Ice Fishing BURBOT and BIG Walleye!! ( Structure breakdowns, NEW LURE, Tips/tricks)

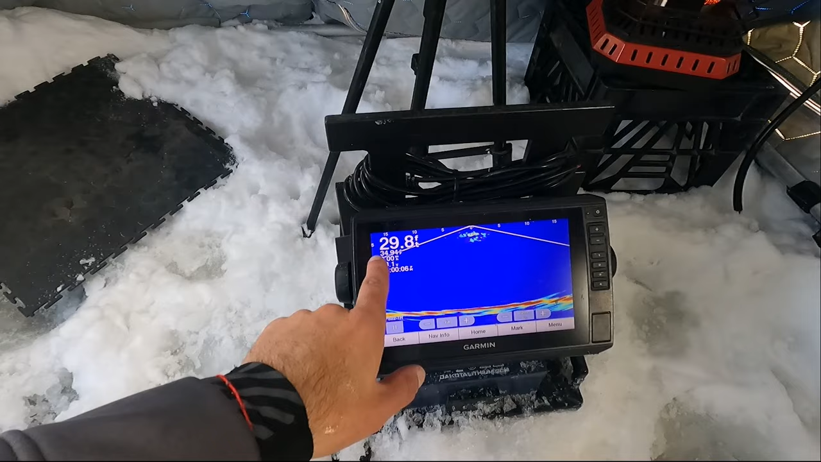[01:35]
i'm on 29.8 feet i don't know why my screen is
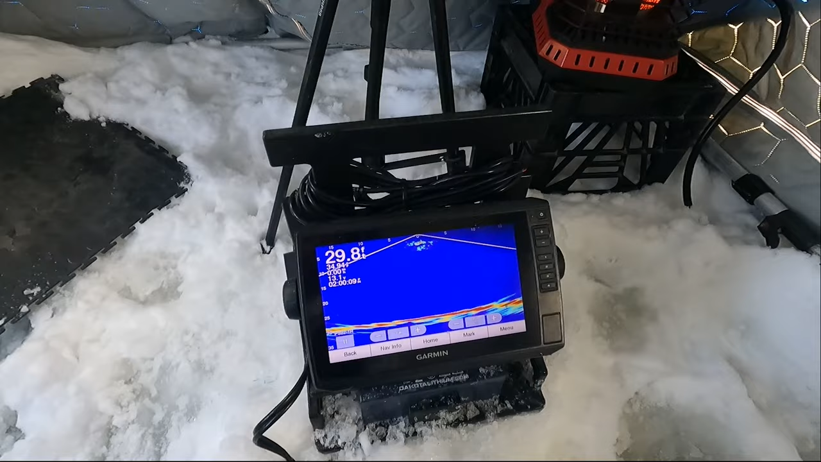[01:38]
On screen: depth 29.8 ft
doing that with this gopro but it's kind of just like a flat bottom right now but if you look out
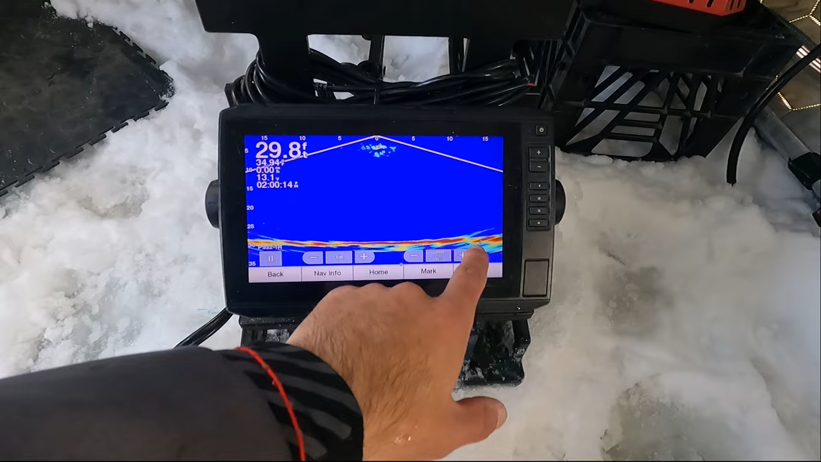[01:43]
On screen: depth 29.8 ft
here i got kind of like this remember this is my old school panoptics this is not live scope so
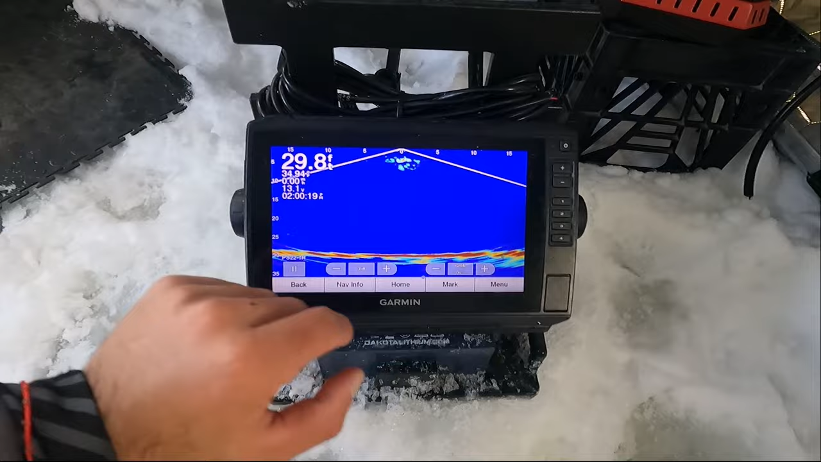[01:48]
On screen: depth 29.8 ft
it's kind of hard to tell what the transitions are but i like using it because there's
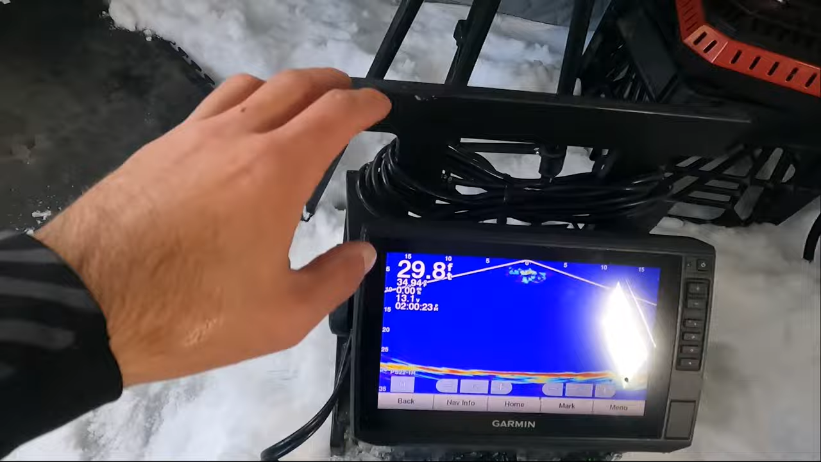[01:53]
On screen: depth 29.8 ft
no black box needed like it's just simply no black box
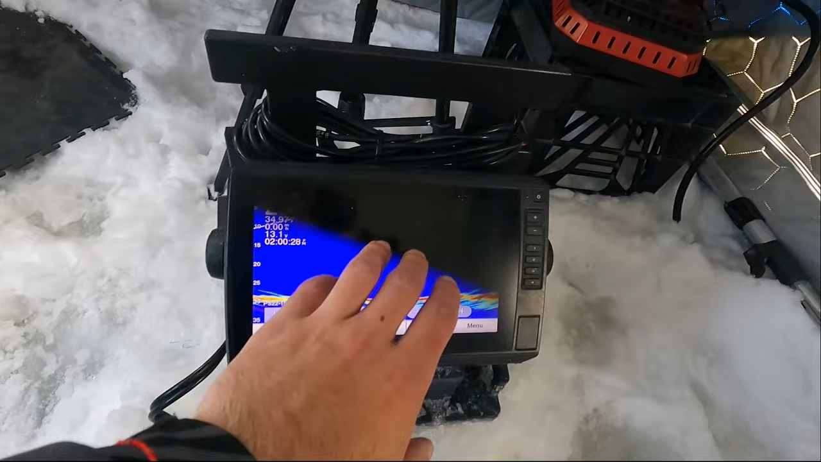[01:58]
but right now we're sitting on 29 feet i'm gonna show you something now okay oh sorry
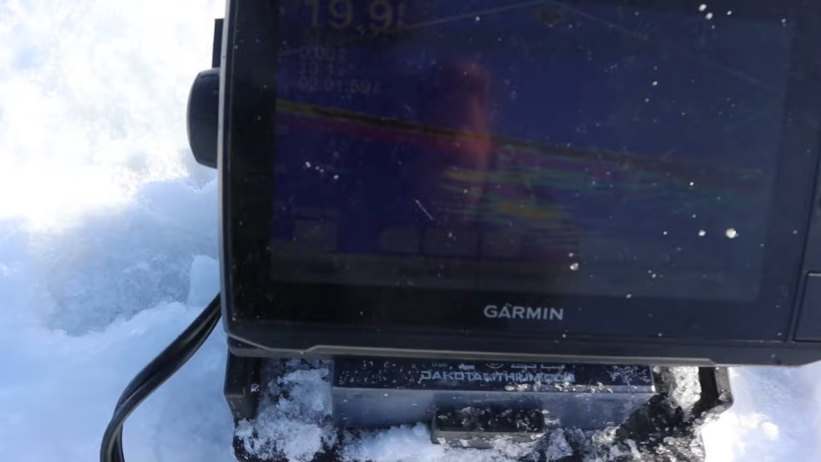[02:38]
steps you can see this right now that's sitting at 19 19 feet
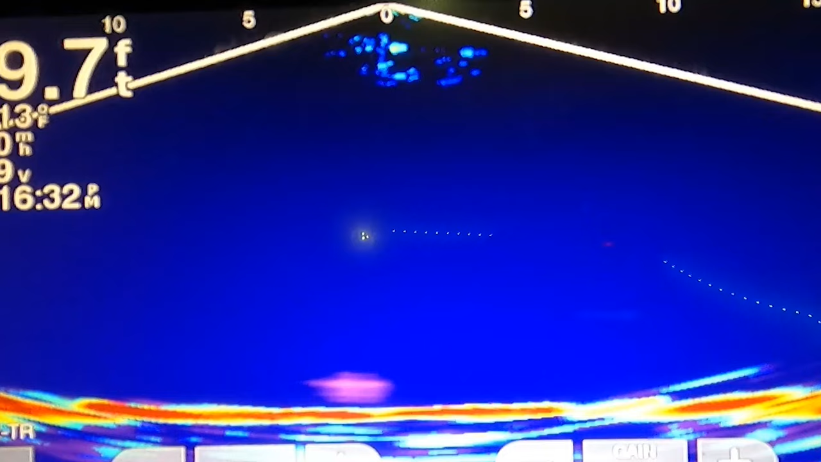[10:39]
oof this guy's rolling in hot
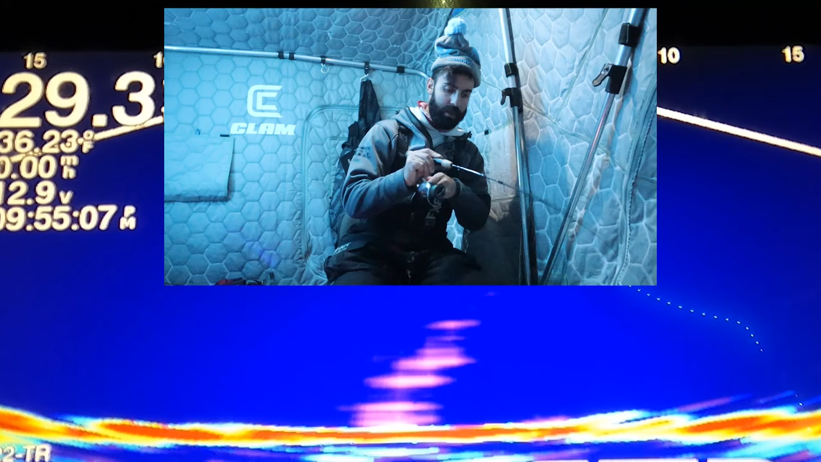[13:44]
got another one on the bottom there too no i gotta get this down there
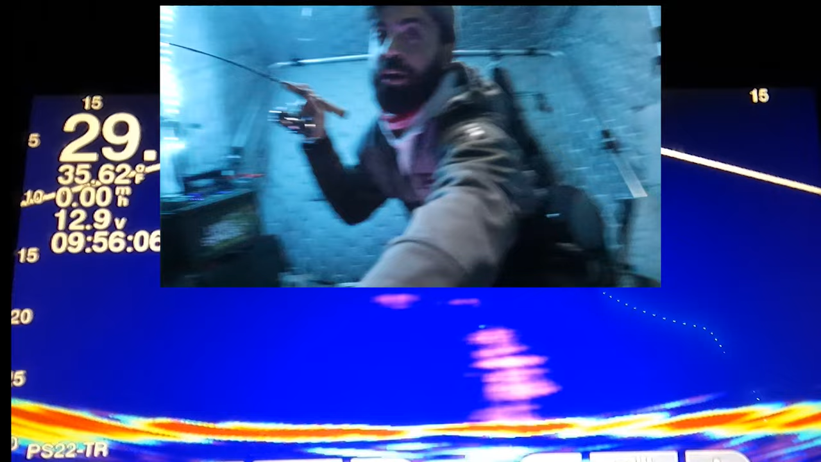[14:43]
what i'm hooked up on another one you're good one yeah but i got one on the ice here i need your help maybe